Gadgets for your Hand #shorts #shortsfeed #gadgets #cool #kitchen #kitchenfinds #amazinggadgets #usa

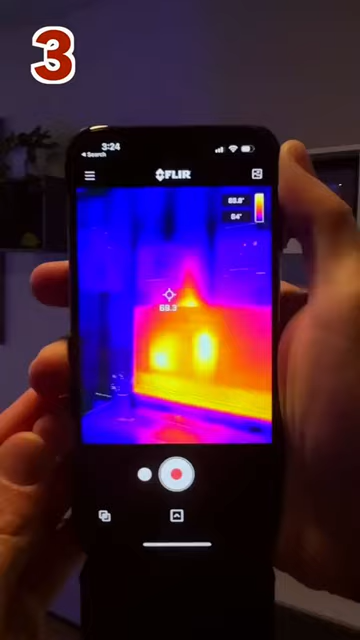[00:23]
Three, this pocket-sized thermal camera pops right into your iPhone and allows you to see the temperature differences even through your walls.